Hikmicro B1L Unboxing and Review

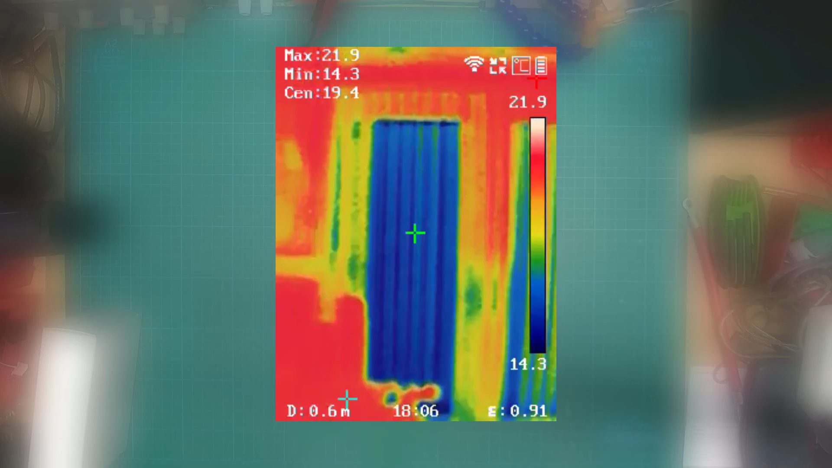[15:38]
Putting me on other than that, you can just hunt for things that are warm.
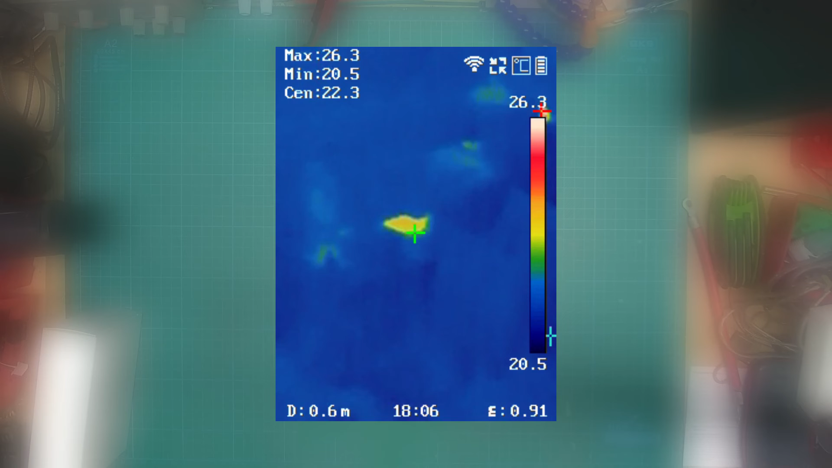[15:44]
What is that? Oh. VR headset?
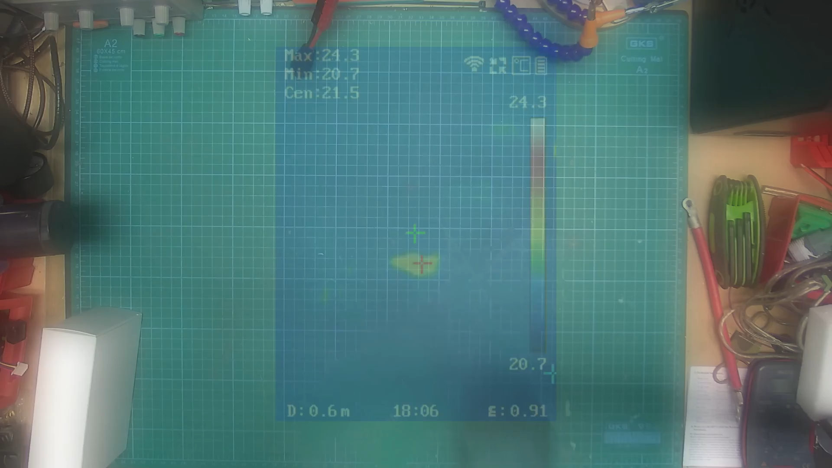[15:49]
All right, so we're back at the bench. I think my only other gripe with this is the app on Android is very finicky to get media out of the app